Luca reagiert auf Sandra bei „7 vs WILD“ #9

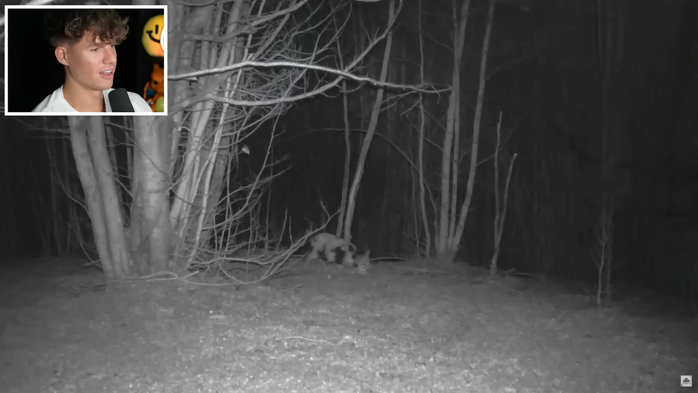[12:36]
Oh. Sheet-Aufnahmen der letzten zwei Nächte. Da laufen Schweine rum.
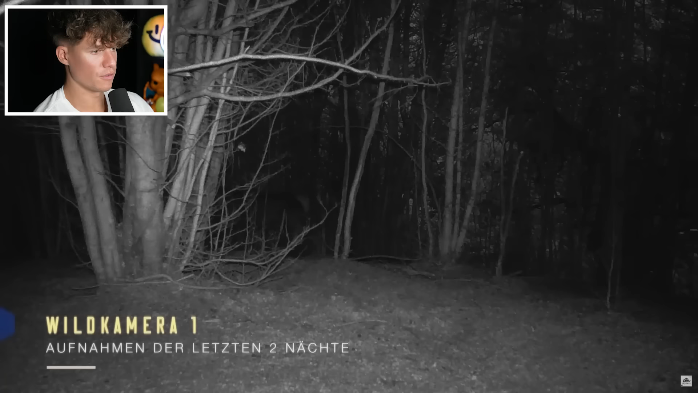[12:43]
Wildkamera. Das ist krass. Oh. Ah, Rehe.
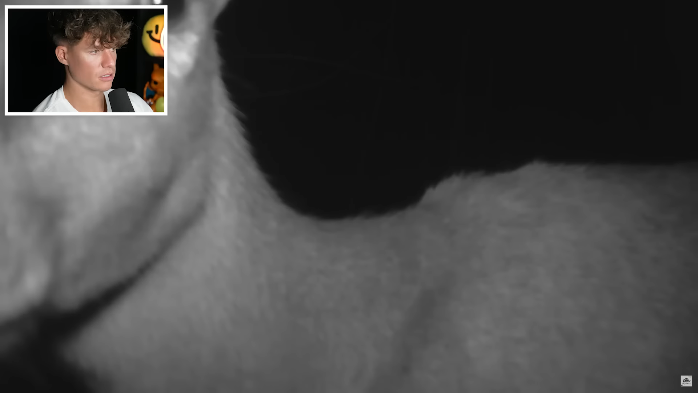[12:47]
Ein Reh ist an der Kamera. Mhm. Boah, wenn die so eins töten würden, ne? Was ist das denn? Ist das ein Fuchs oder ein Waschbär oder irgendwie sowas? Da hätten die halt essen.